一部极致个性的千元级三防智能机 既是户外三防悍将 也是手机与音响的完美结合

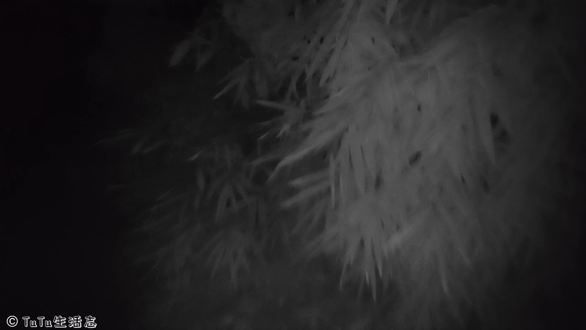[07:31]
就感觉开启了一个全新视角